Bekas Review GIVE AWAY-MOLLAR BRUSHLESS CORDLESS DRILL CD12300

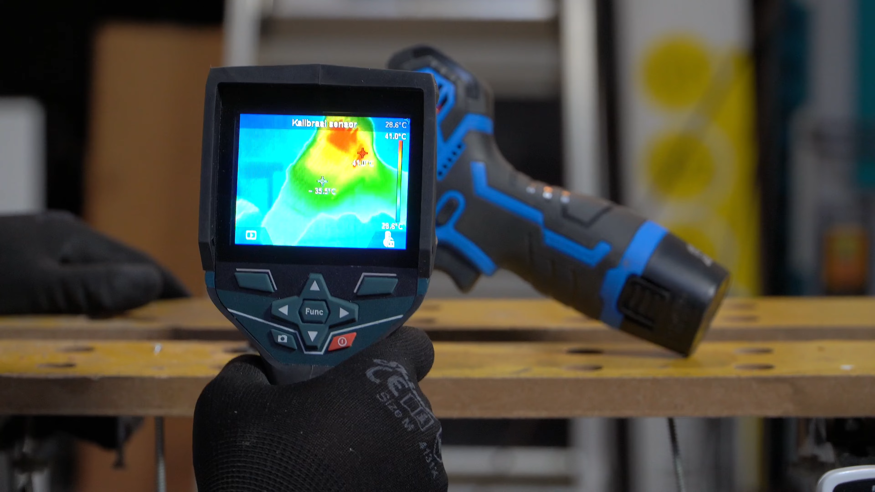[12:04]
Kalau beli Nggak mampu guys Ini 16 juta Harganya Nah Ini ada Lambang Warna merah Bukan berarti Ini over Overload Atau Overheat Itu enggak Alat ini hanya Membaca Yang paling panas
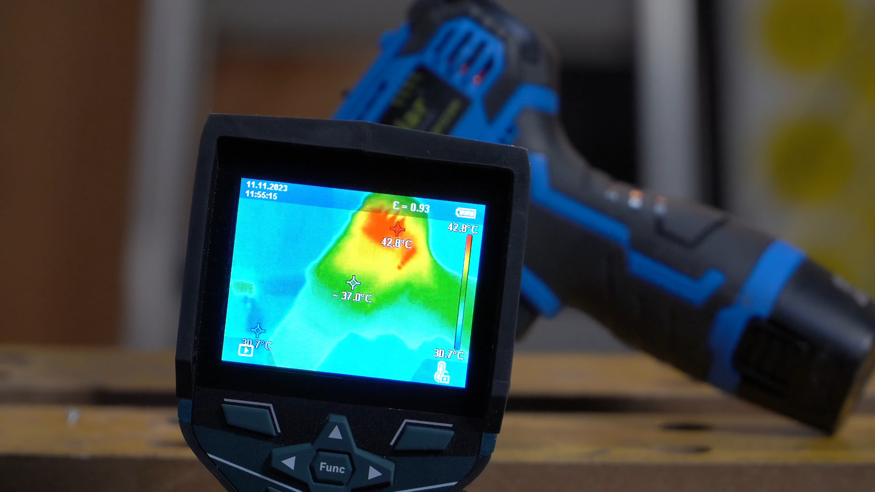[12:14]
On screen: scale top 42.8°C
Itu berwarna merah Yang mediumnya berwarna kuning Yang lownya berwarna hijau
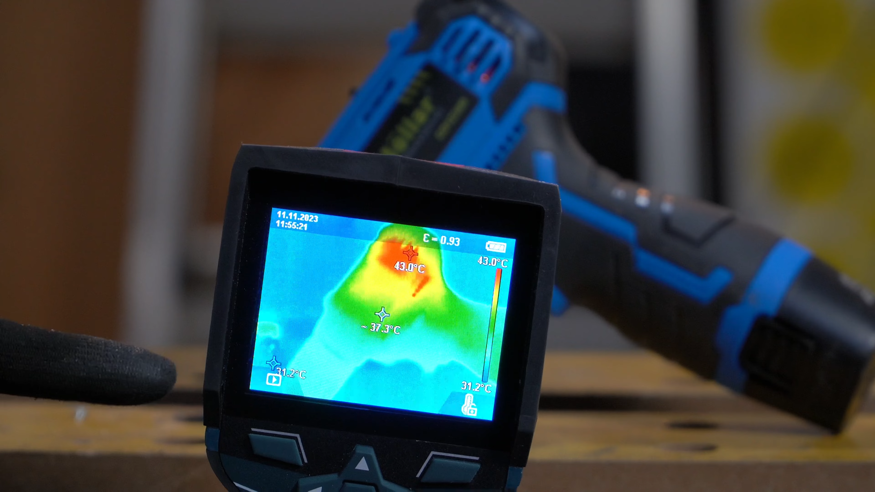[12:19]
On screen: max 43.0°C, scale bottom 31.2°C
Kemudian ini ada Angka derajatnya Saya hold dulu Begini ya Sudah fokus
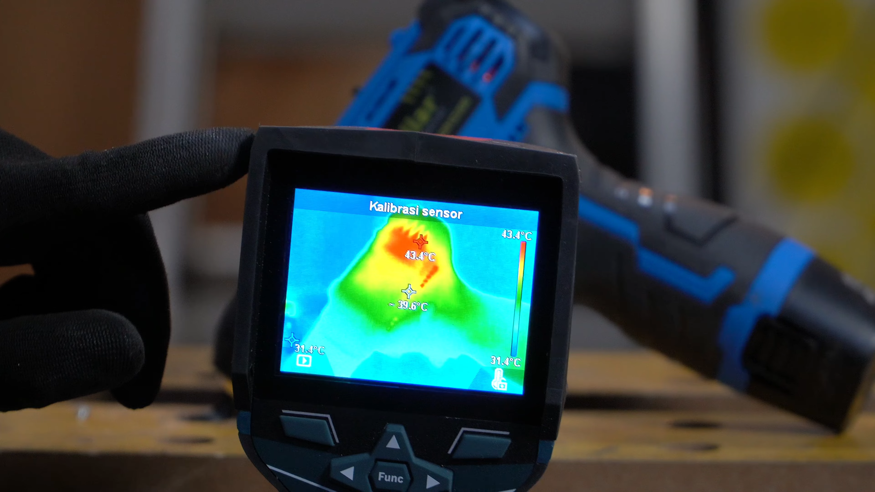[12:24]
On screen: spot 39.6°C, scale top 43.4°C, scale bottom 31.4°C
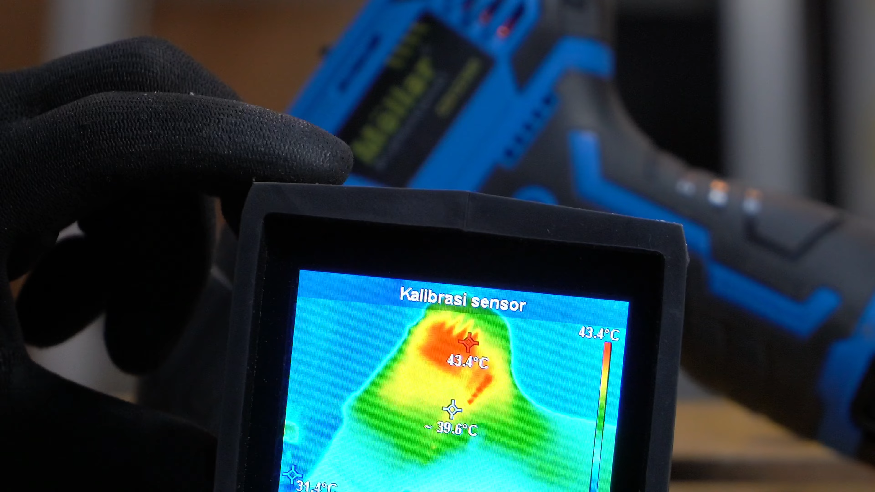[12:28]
On screen: spot 39.6°C, max 43.4°C, scale top 43.4°C
Nah Untuk terpanasnya
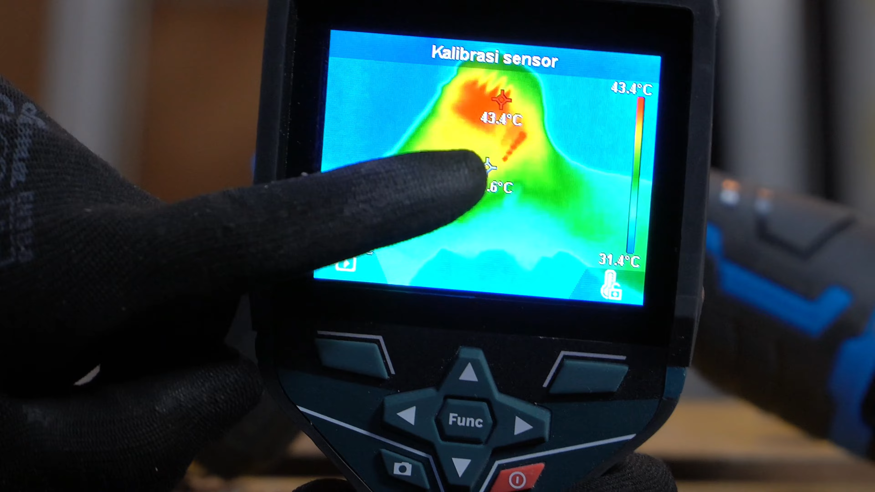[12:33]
On screen: max 43.4°C, scale top 43.4°C, scale bottom 31.4°C
Untuk terpanasnya Berada di posisi Kisi-kisi Pada motor Brasless Ini tembus ke dalam Di 43 derajat
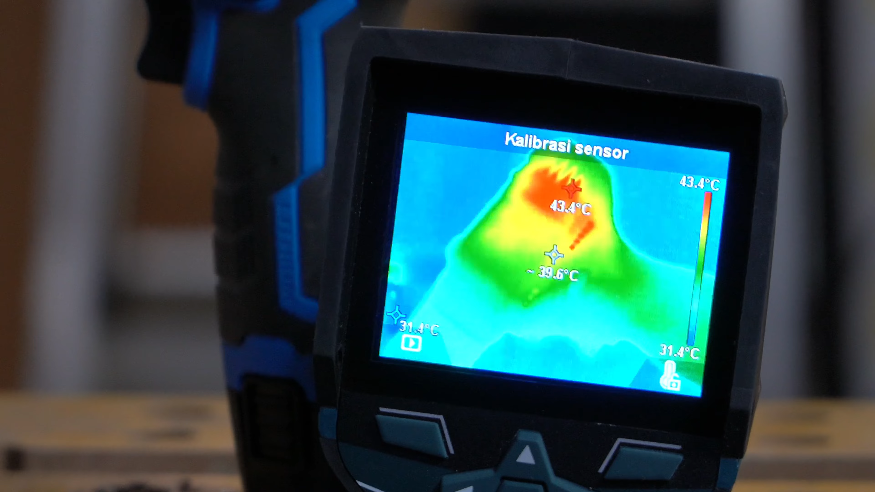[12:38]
On screen: max 43.4°C, scale top 43.4°C, scale bottom 31.4°C
Bukan di bodinya sini Di dalam Di tracking Kemudian
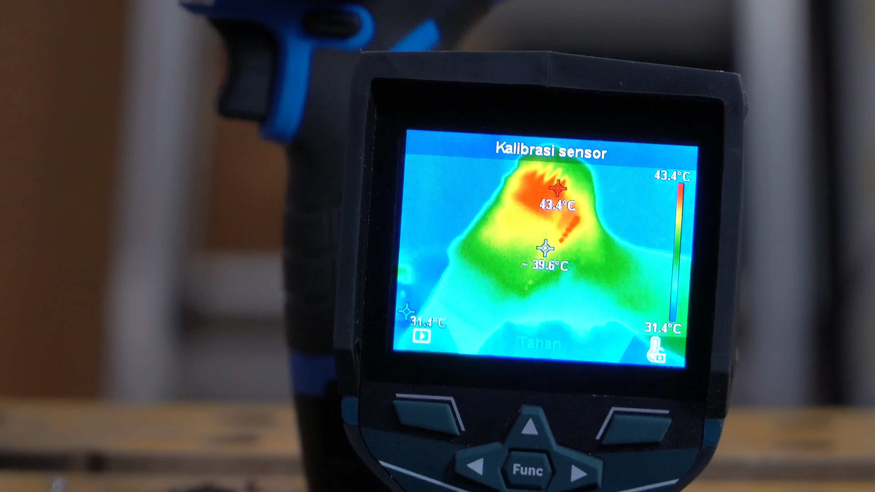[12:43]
On screen: max 43.4°C, scale top 43.4°C, scale bottom 31.4°C
Untuk bodinya Di sini Ini biasanya Kalau di sini Modul Saya
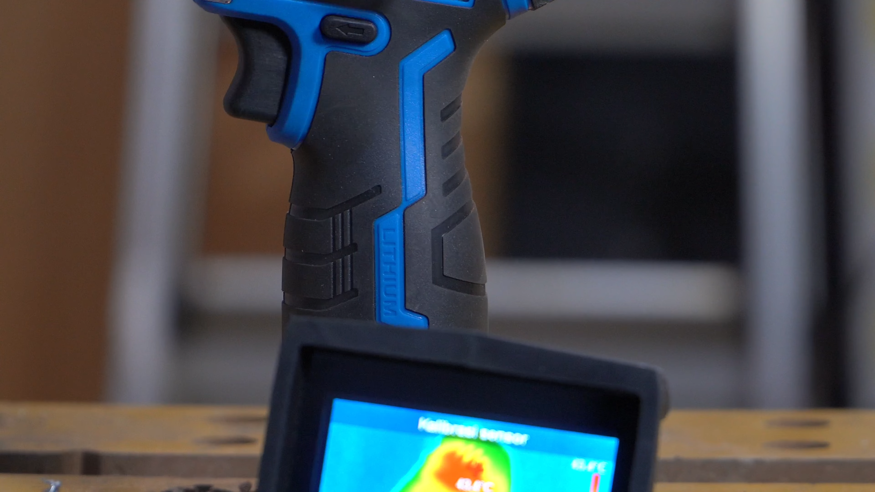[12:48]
belum bohong Tapi biasanya Modul di sini Karena 12V Kalau 20V Modulnya di bawah
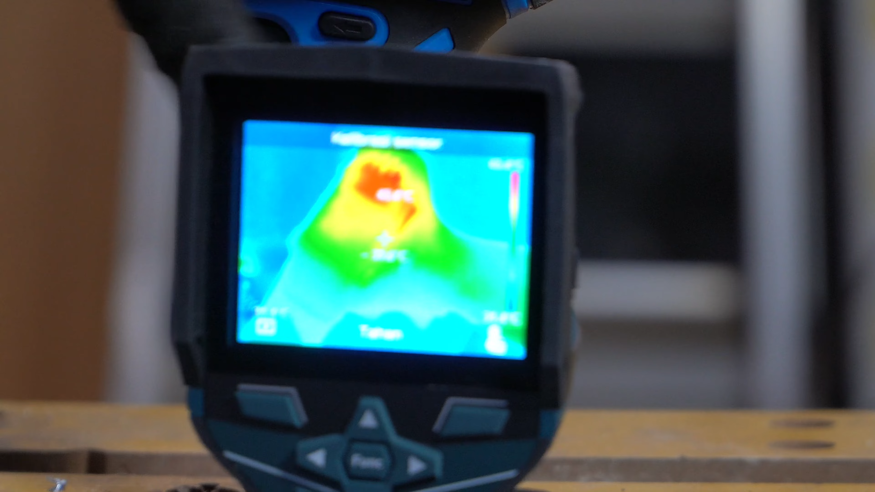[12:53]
Untuk modul Di sini Suhunya 39 Kemudian Kita akan lari Ke Gearbox
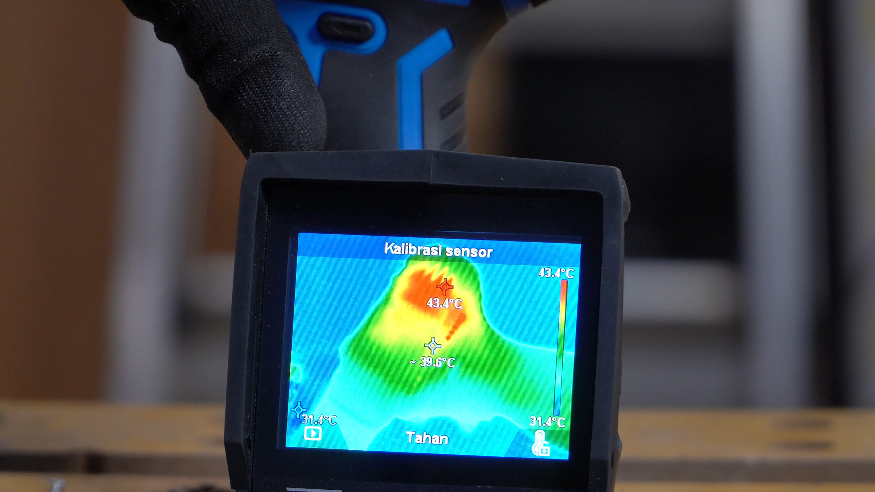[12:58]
On screen: spot 39.6°C, max 43.4°C, scale top 43.4°C, scale bottom 31.4°C
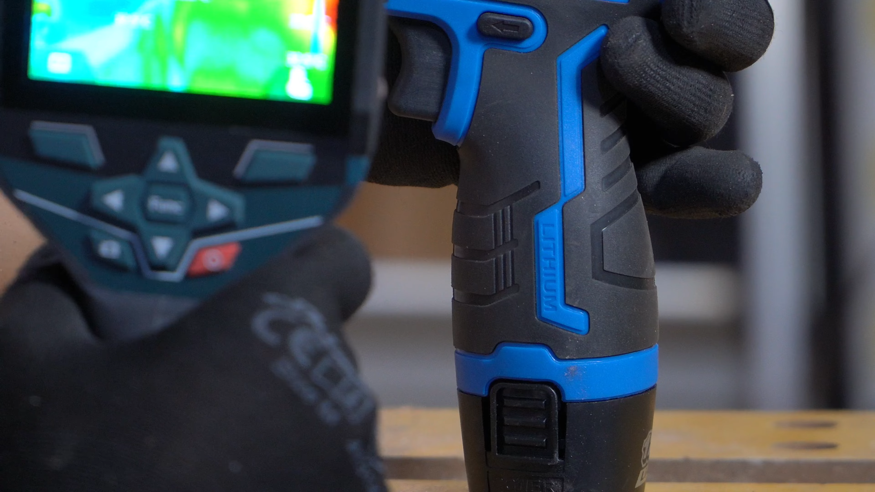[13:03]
Gearboxnya Adem guys 37 Ya 37 Kemudian Batere